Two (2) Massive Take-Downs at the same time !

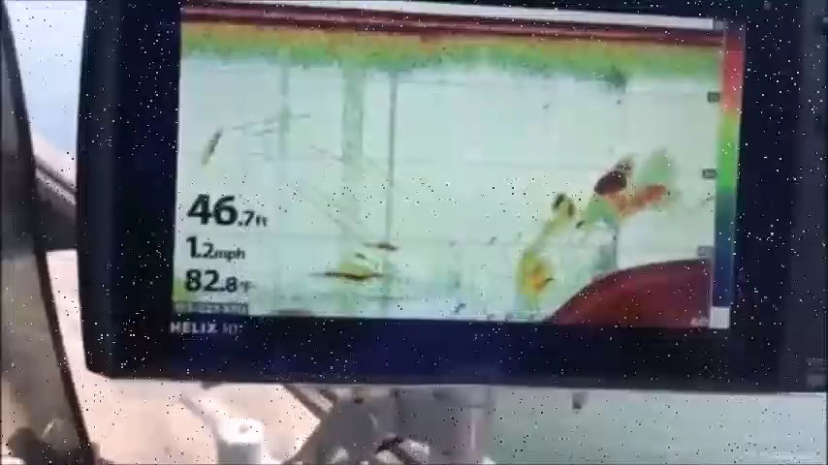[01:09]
On screen: depth 46.7 ft, water 82.8°F, speed 1.2 mph
All righty, guys. We just come off that little hump right there, but you can see these catfish are right off this hump, and that was about 53, 54 foot of water.
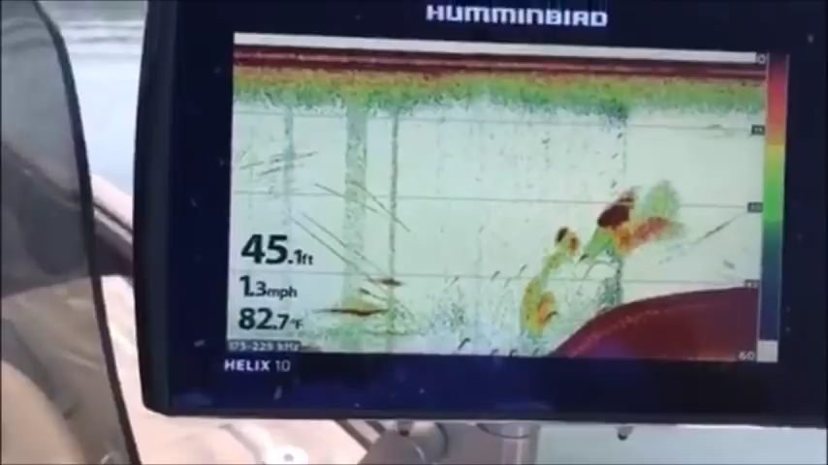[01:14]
On screen: depth 45.1 ft, water 82.7°F, speed 1.3 mph
So we're going to go back over here and anchor up on top of this hump and throw them baits off that little ledge right there,
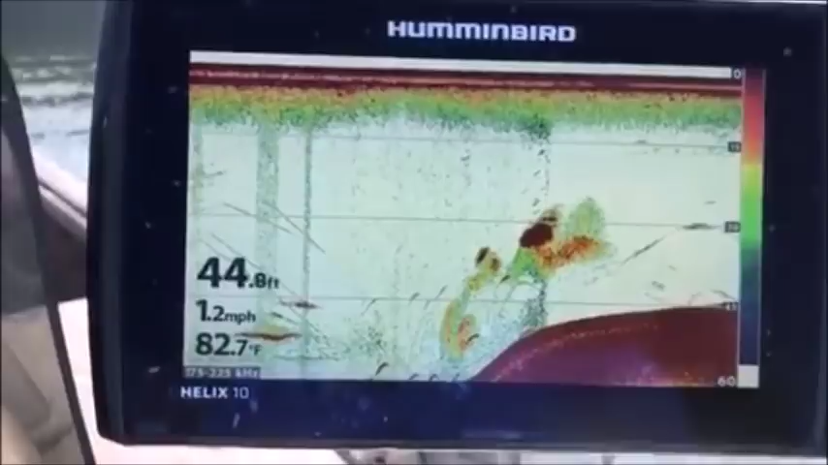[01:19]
On screen: depth 44.8 ft, water 82.7°F, speed 1.2 mph
right on the inside ledge of the main channel.
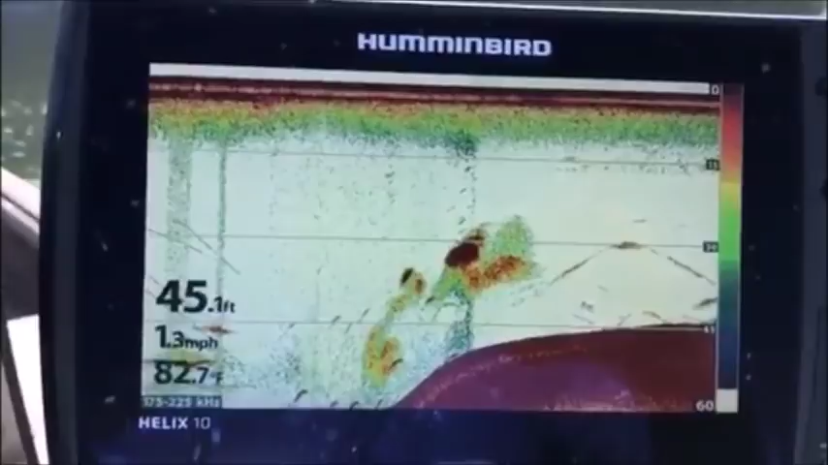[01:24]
On screen: depth 45.1 ft, water 82.7°F, speed 1.3 mph
We're going to anchor up in about 44, 45 foot of water and throw our baits over in 53, 54 foot of water. Let's get it done, guys. Let's go.